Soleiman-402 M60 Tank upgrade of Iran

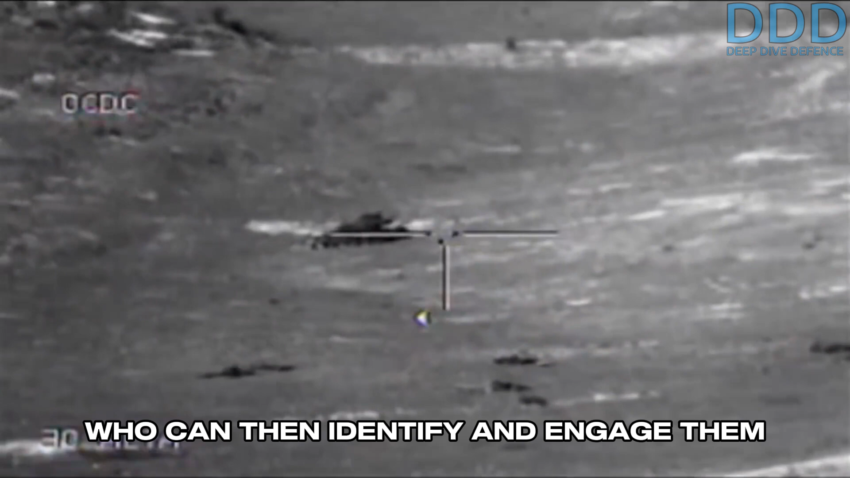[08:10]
who can then identify and engage them using the better gunner optics, all while the commander continues to search for the next target.